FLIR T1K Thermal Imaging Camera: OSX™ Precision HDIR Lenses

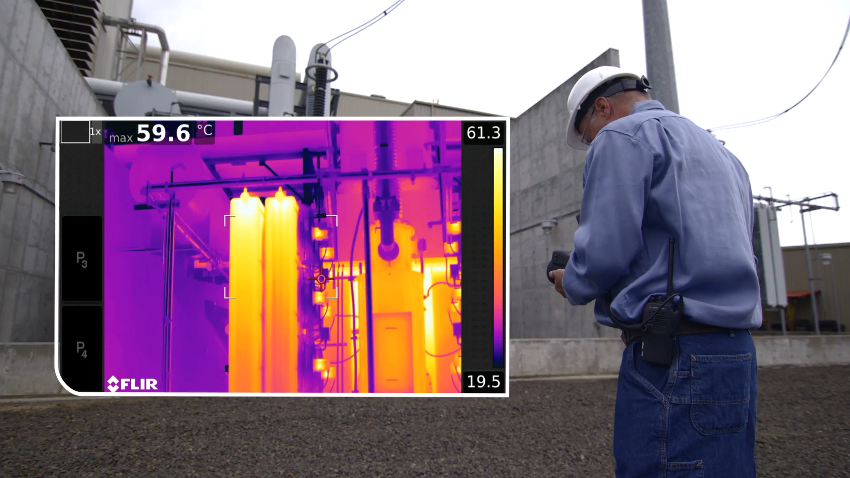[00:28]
On screen: max 59.6°C
providing the highest fidelity imagery in the industry and the ability to pinpoint the smallest anomalies.
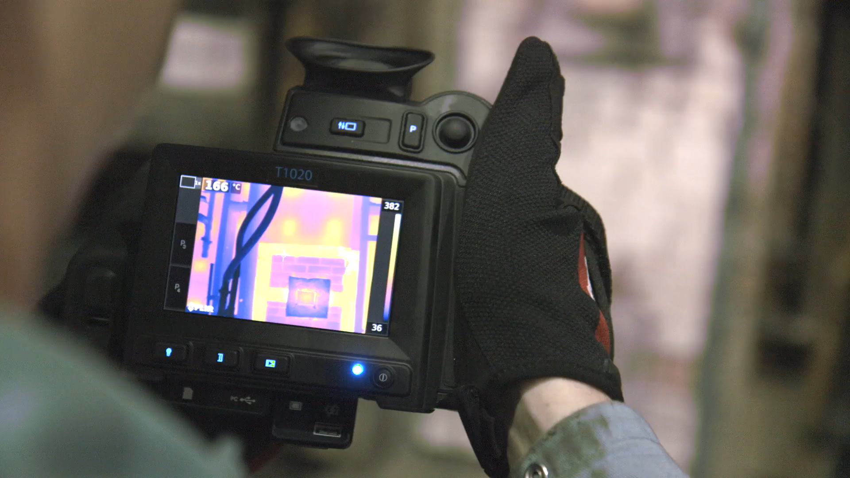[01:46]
On screen: spot 166°C
whether you're working out in the cold, in hot environments, or moving from one extreme to another.